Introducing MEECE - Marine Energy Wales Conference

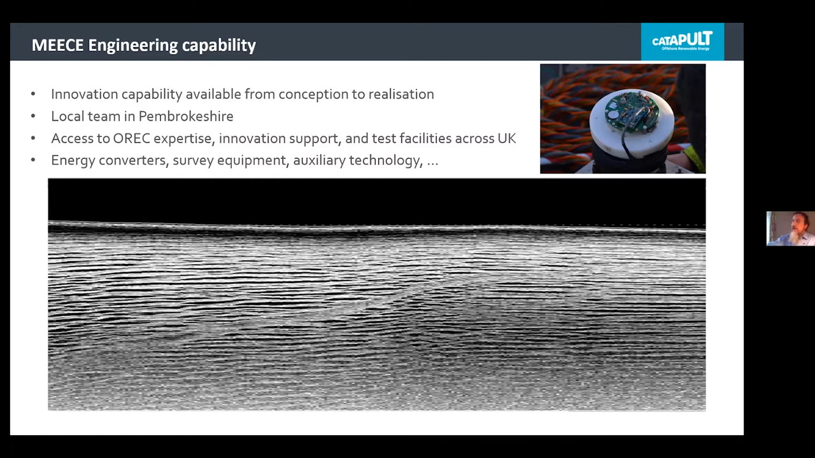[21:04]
So it was a cable dragged across the sea floor and then with the Sidescan Sona that allows us to see it really, like you would see it with your eyes. It's just a different technology that we are using. Okay, so just a few examples of what we can do, what we are doing.